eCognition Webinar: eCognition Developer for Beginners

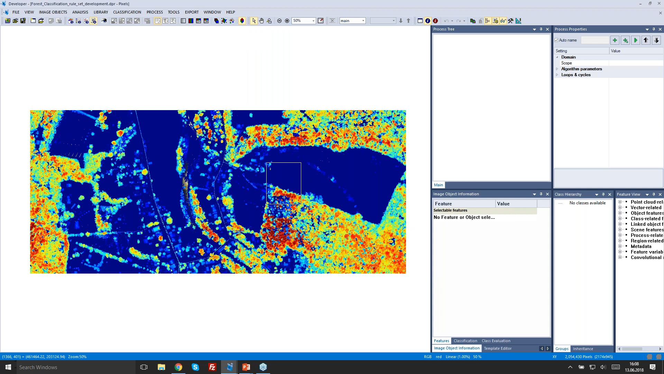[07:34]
And I'm also going to show you this new cool feature here, the 3D subset selection of the point cloud. So you also can have a look in eCognition now at your point cloud. You have a 3D view.
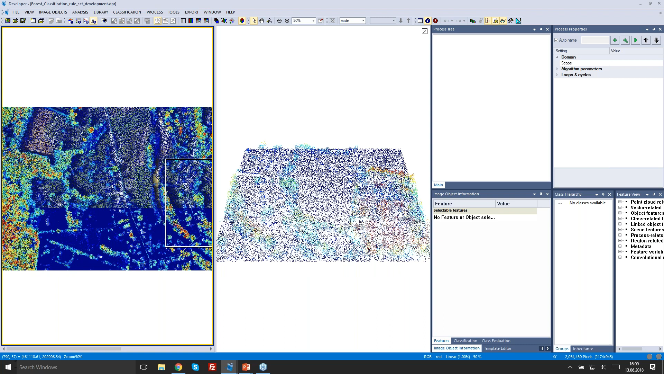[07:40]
So that really helps to check out your data sets. You also can change the point size. Let's go to large and inspect your data set, right?
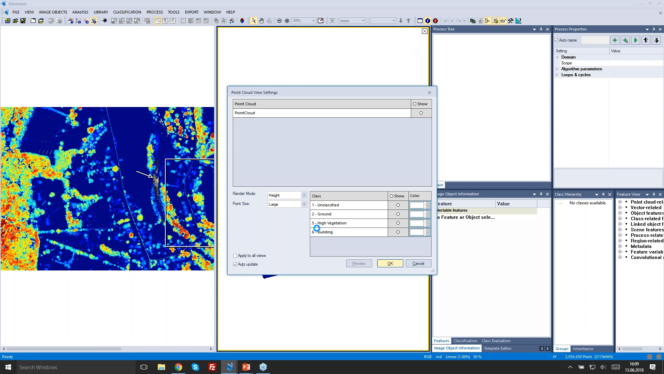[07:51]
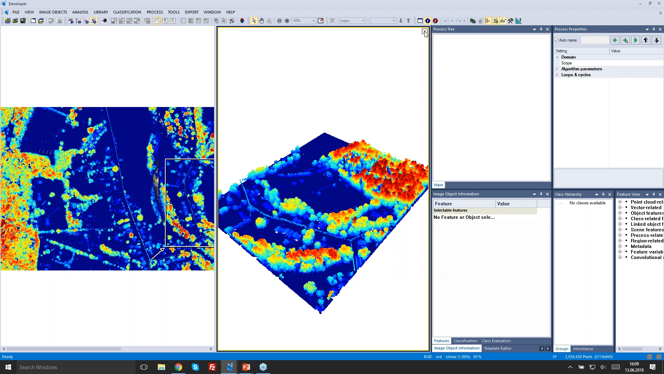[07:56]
Okay, gonna close this here. This one as well.
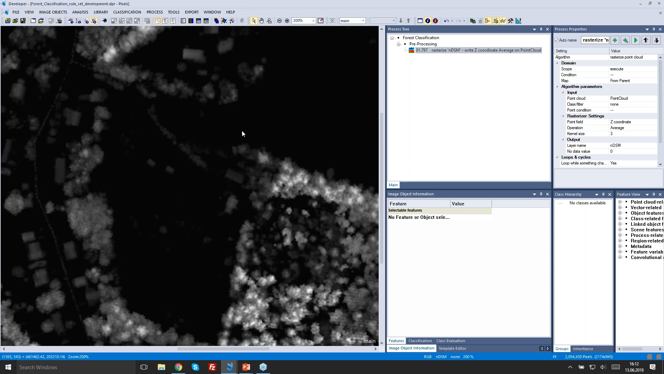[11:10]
So these values here represent the height above the terrain. I'm gonna add another process here because I wanna smoothen a little bit the raster,
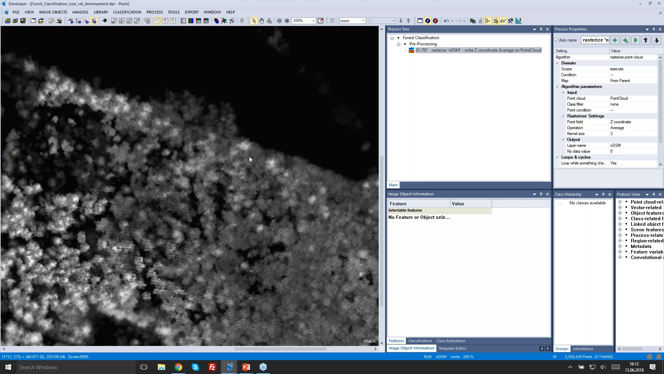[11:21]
and again, right click into the process tree. Gonna now choose append new, adding a new process, and I'm gonna use a median filter.
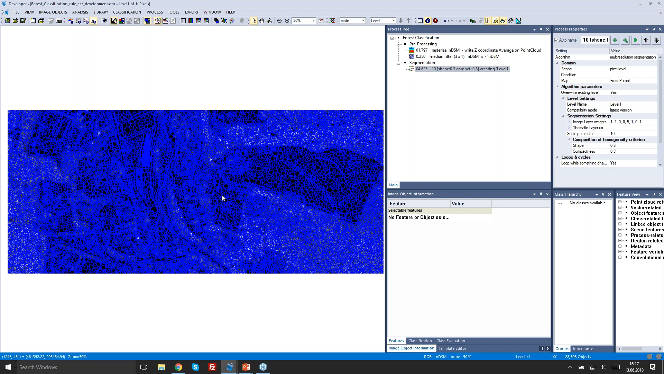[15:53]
You also can see on the bottom right actually how many image objects we've created. So in this case, a little bit more than 28,000. Okay.